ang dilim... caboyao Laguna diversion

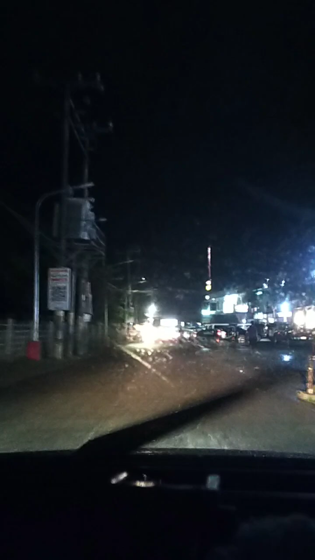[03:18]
Ayun Main road na yan o Kanan tayo dyan Dabay Kasabay kaliwa Inini Inini Inini Ayayay Tropang putse Inini Ang dilim Ayan na Ito na main road Mayroon ng
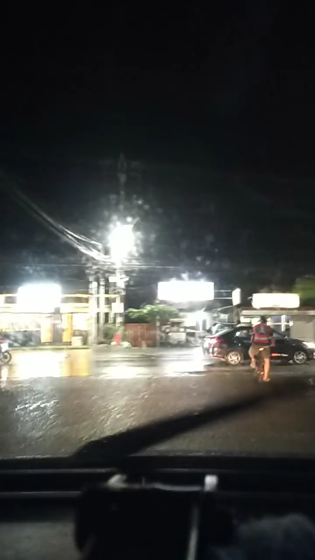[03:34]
aswang sa gilid May aswang na sa gilid Aswang na buaya Aswang na buaya
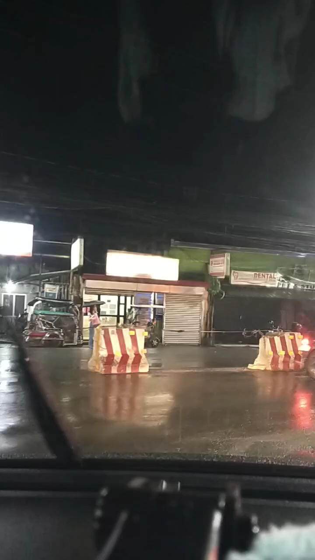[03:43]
Main road is the key Ito nga main road na Main road na Sabay kanan Kaliwa tayo dito
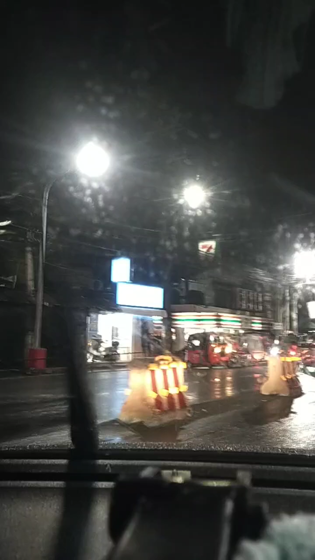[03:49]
Grabe Ang daan dito mga paps